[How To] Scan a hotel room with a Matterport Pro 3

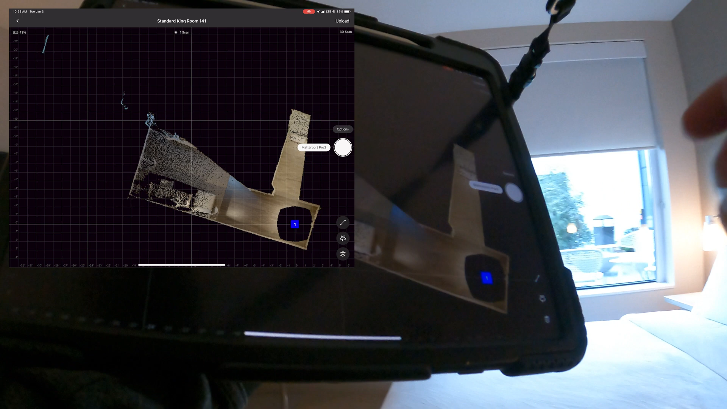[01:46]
but I actually did 10 different floor plans that were all very similar. And so, in doing so, I tried to keep all the scanning very consistent. I tried to scan in the same pattern and in the same places that I did for each of the other floor plans.
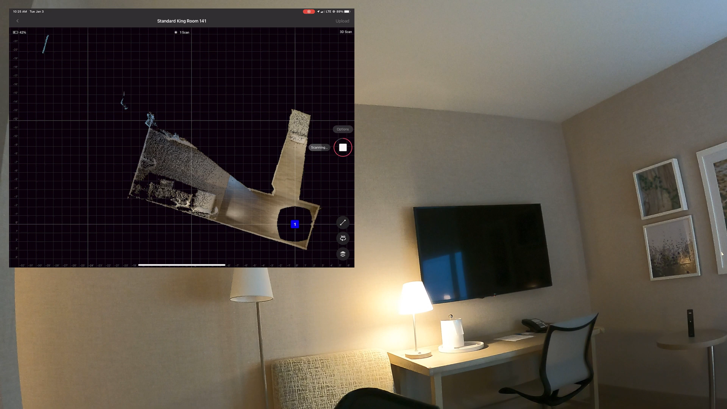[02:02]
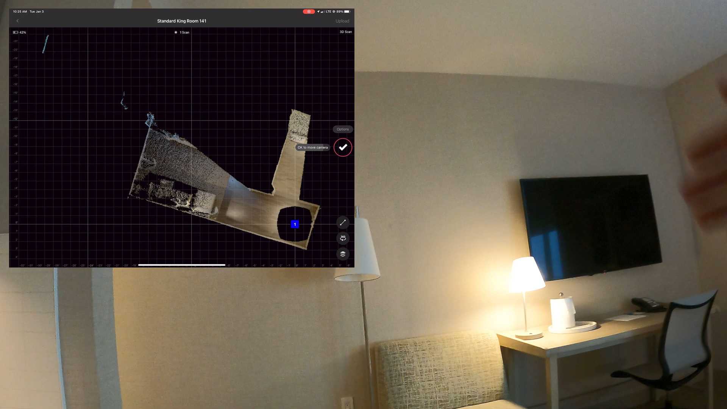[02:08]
While doing so, you want to give a smooth walkthrough for the viewer,
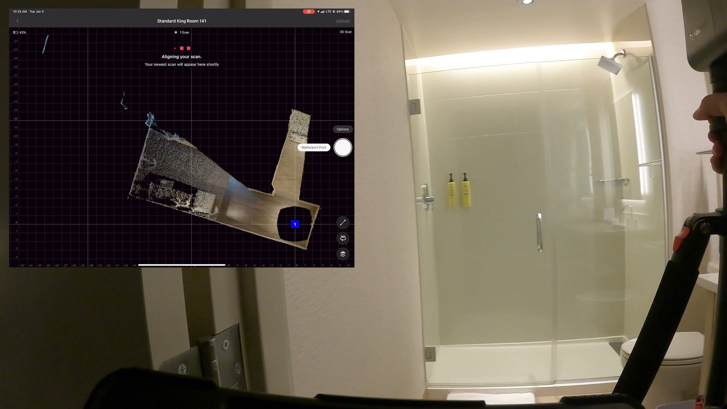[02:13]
and you want to make sure that on the mini-map, everything is filled in. All the black areas are filled in. Getting these type of gigs can be a little bit tricky.
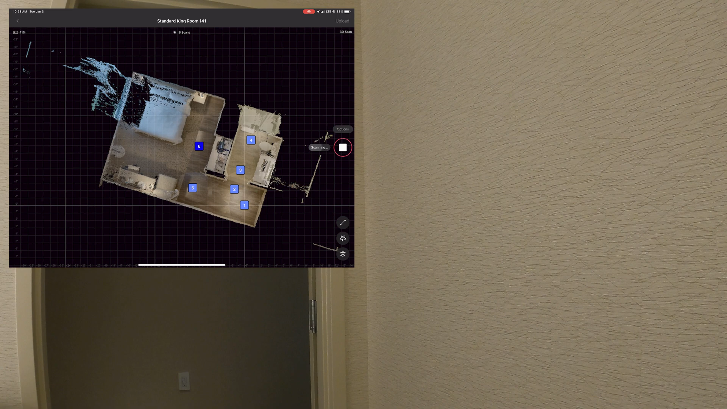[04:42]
When I'm doing these type of scans, uh, we don't ever scan inside closets. We don't find that they add any real value to the tours, so we tend to skip those.
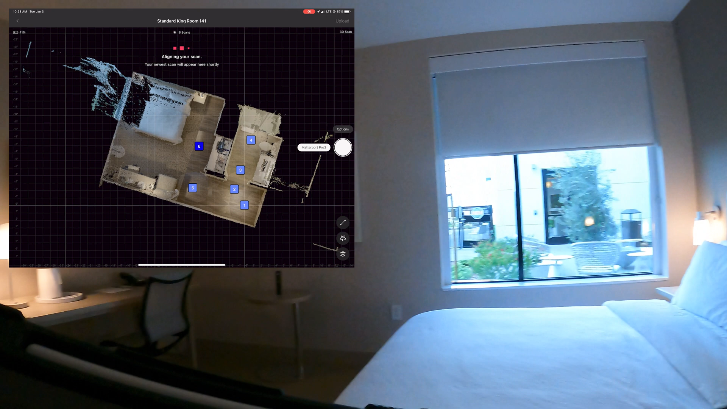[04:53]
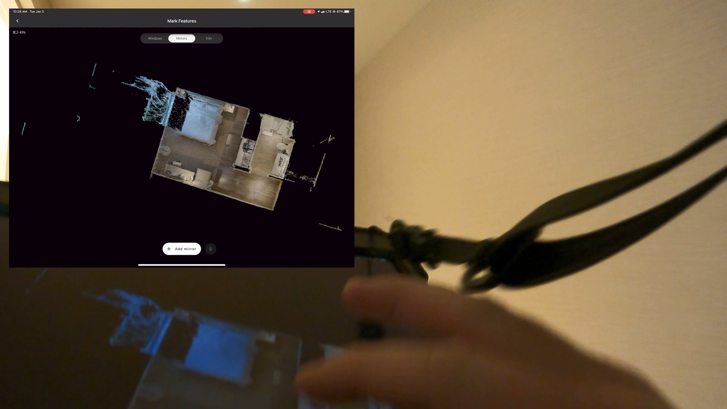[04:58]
One thing I do do is, um, mark the mirrors and the windows as I'm scanning.
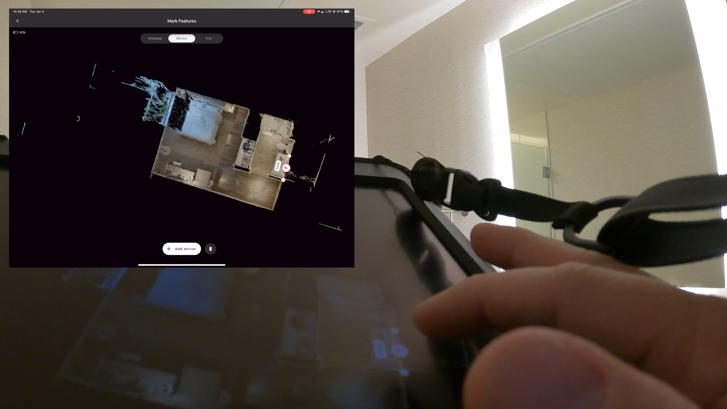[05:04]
I do this because it's easier to do it while you're on site and while you have,
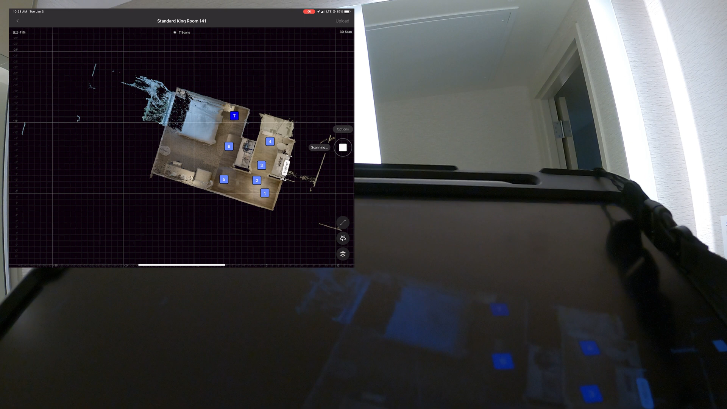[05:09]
um, a visual memory of where you're at.
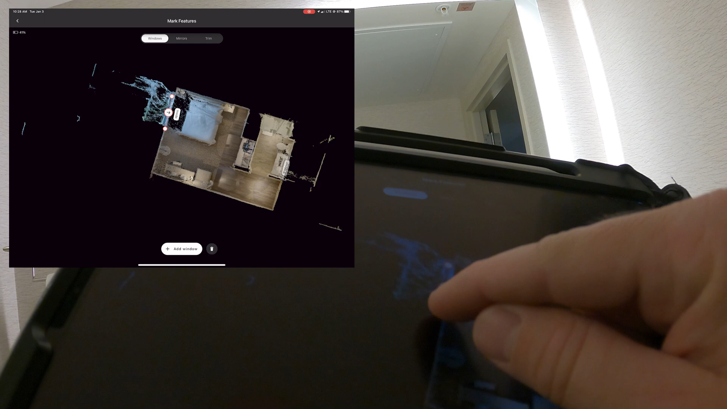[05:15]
Uh, and it just makes it fairly accurate and simple.
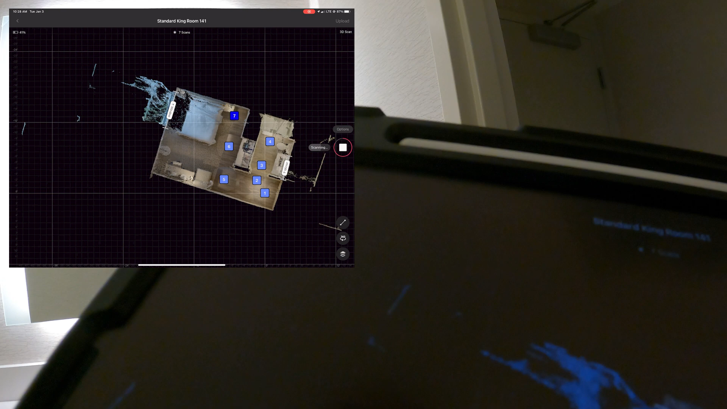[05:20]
And so by the time I'm done with this scan, everything's been marked as it needs to be.
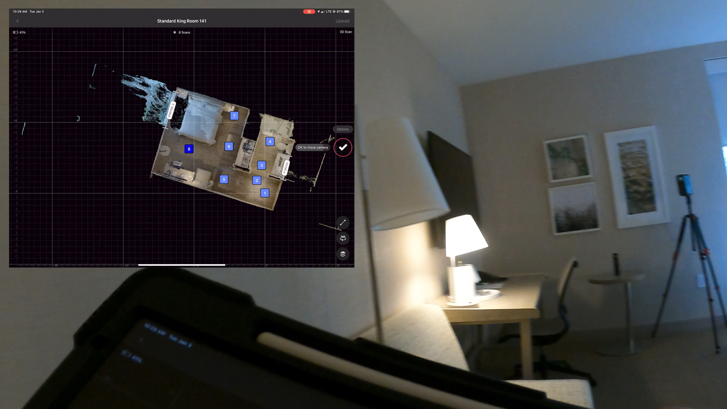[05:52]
and we were able to do the entire thing in about six minutes.
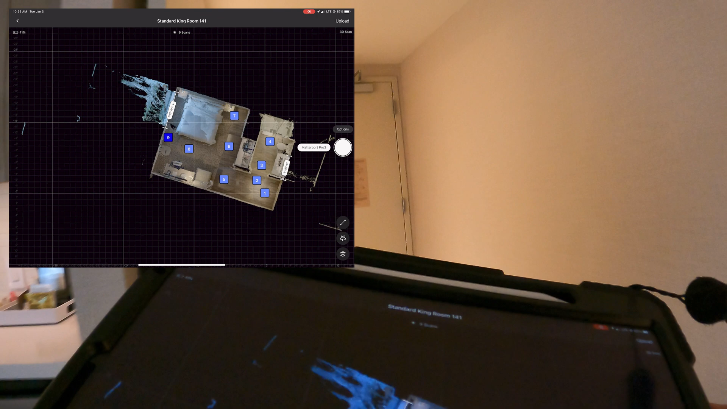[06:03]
No alignment issues at all. And although there wasn't any sunspots on the floor, the pro 3 would have handled those perfectly.